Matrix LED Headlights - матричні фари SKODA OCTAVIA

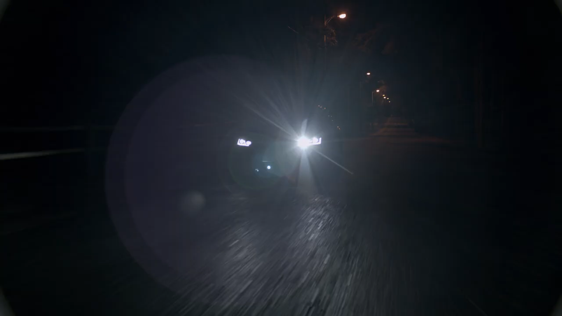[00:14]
That's easy. But also, once the system senses a car driving in the opposite direction, the Matrix LED headlights dim to not blind the driver,
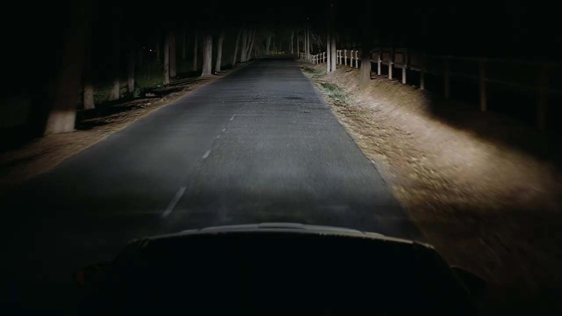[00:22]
while pedestrians and animals remain perfectly visible. When you pass a reflective object, like a traffic sign, the lights will dim around it to prevent you from getting dazzled.